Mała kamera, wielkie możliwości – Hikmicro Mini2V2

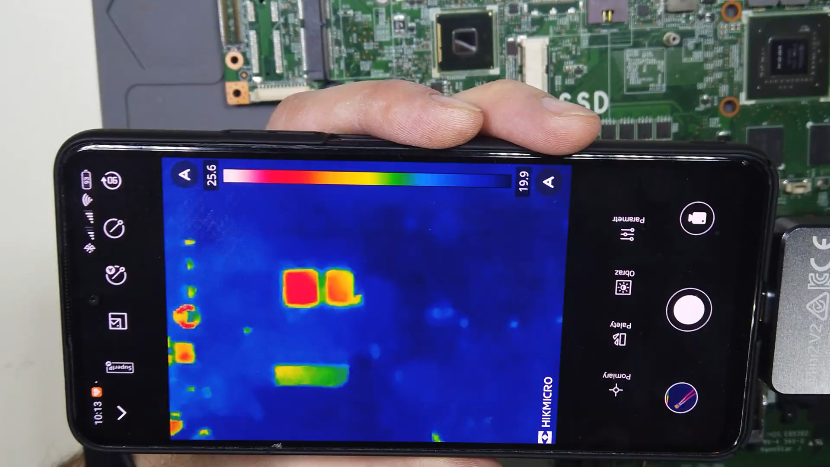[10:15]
Bardzo dobrze widać, co jest uszkodzone.
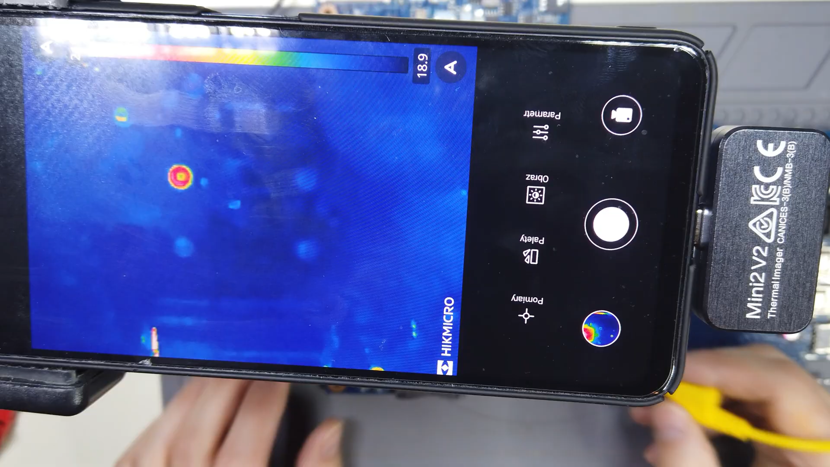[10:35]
Tu też bardzo dobrze widać uszkodzenie.
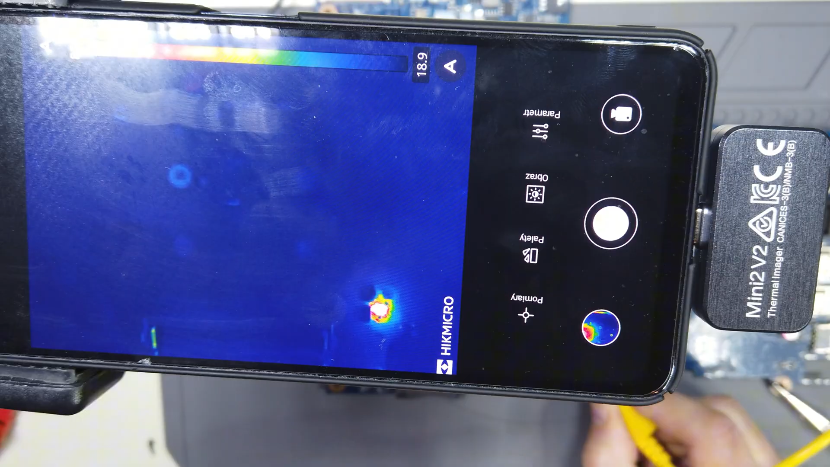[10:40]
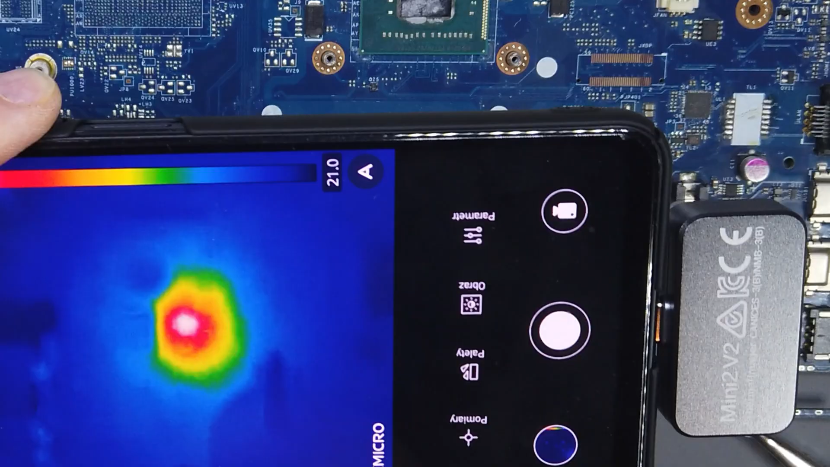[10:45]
A dla ułatwienia można dotknąć grzejący się element czymś cieplejszym lub zimniejszym.
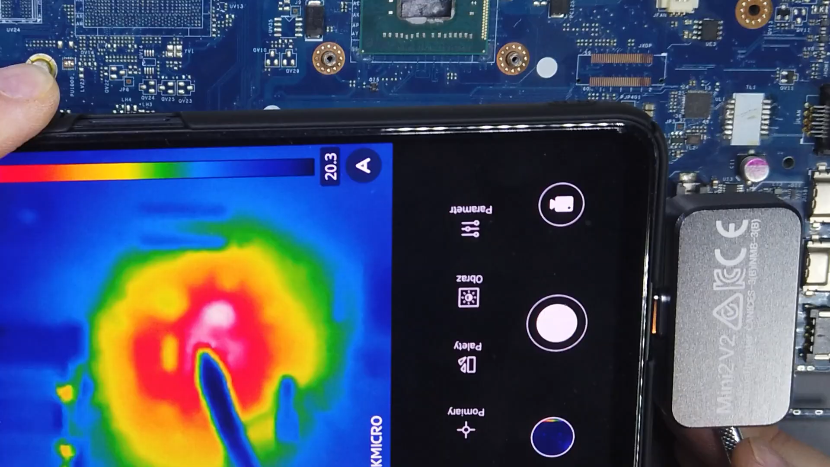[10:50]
Wracam do baterii.
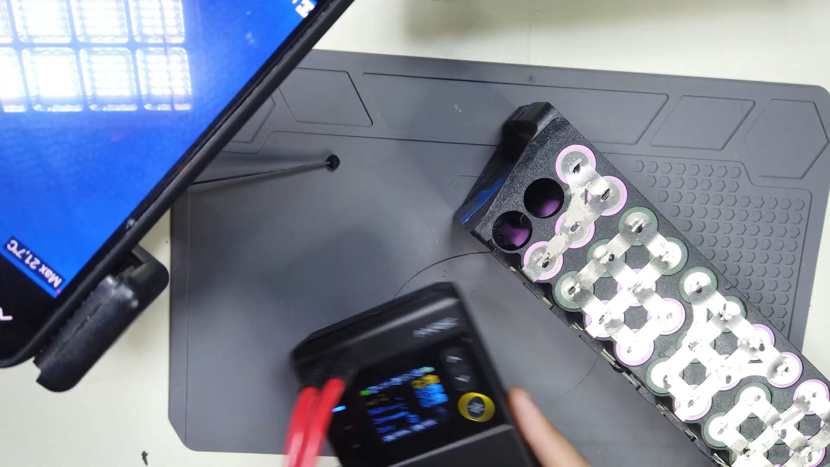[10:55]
Poprawiam stare zgrzew.
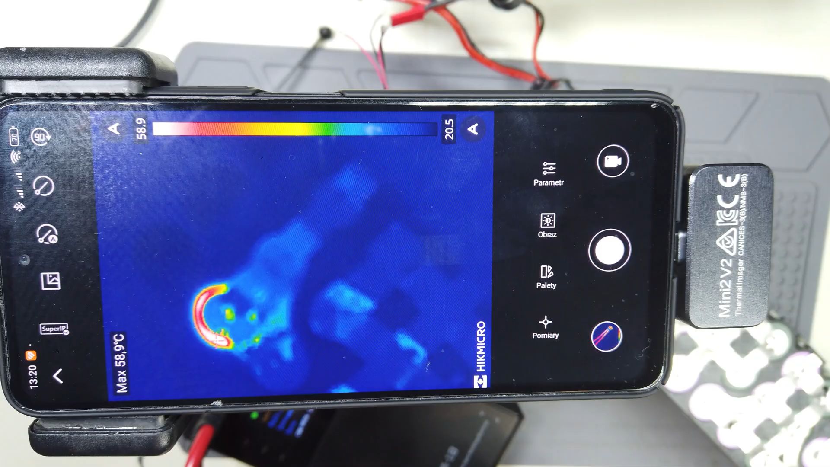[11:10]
On screen: max 58.9°C
Widać do jakiej temperatury nagrzewają się elementy.
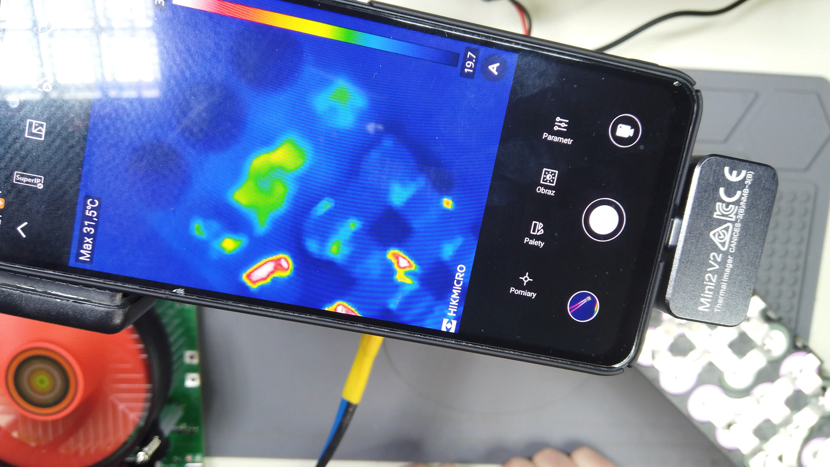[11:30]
On screen: max 31.5°C
Jest dużo lepiej, ale widzę jeszcze jedno miejsce do poprawy.
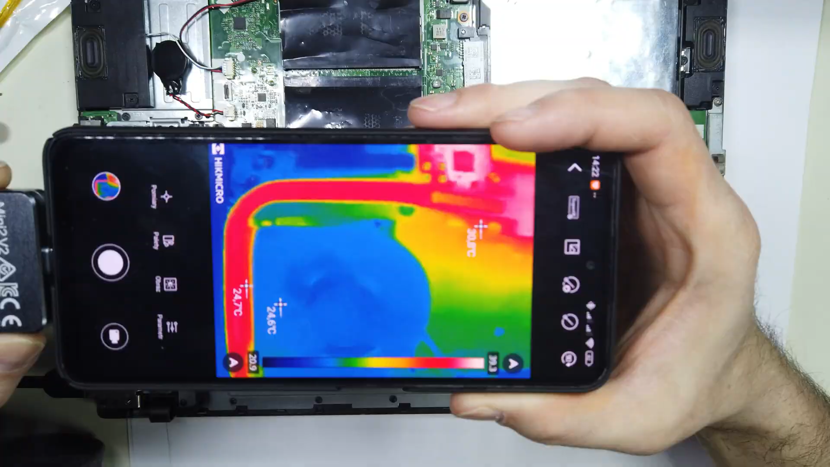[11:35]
Ta kamera świetnie poradziła sobie w tych zadaniach. A do tego jest mała, lekka poręczna.
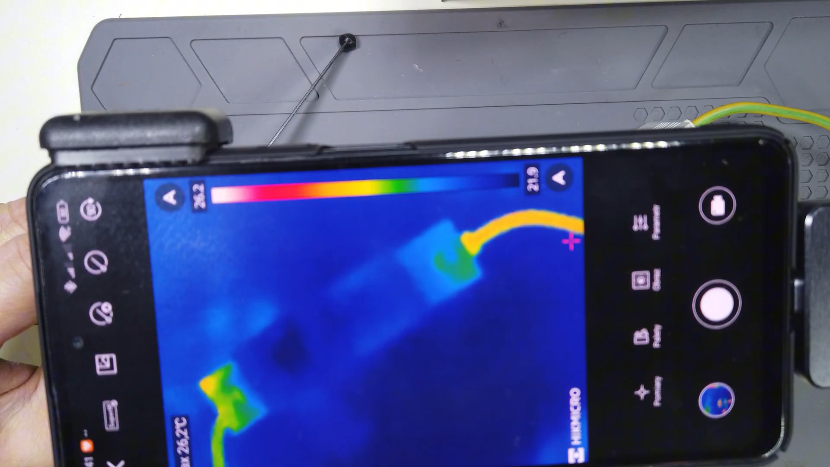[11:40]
On screen: max 26.2°C
Nie trzeba jej ładować. Jest zawsze gotowa do pracy. Moim zdaniem do elektryki czy elektroniki będzie bardzo dobra.
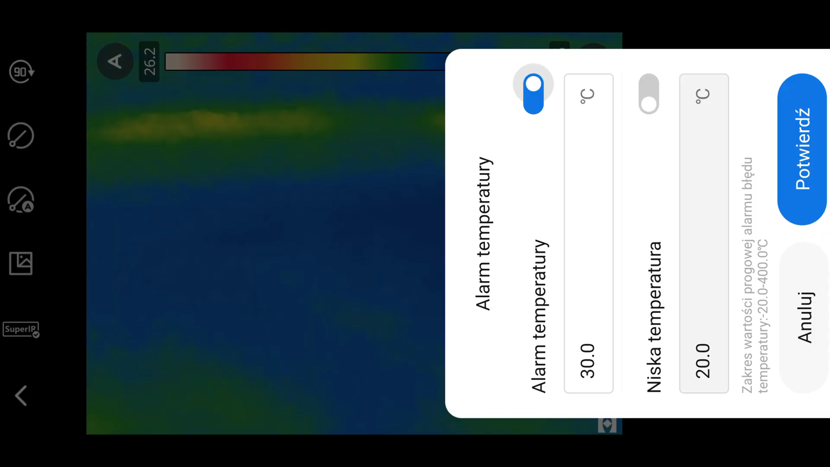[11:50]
Ma dużo funkcji, a w tym łatwe do generowania raporty dokumentujące na przykład uszkodzenia.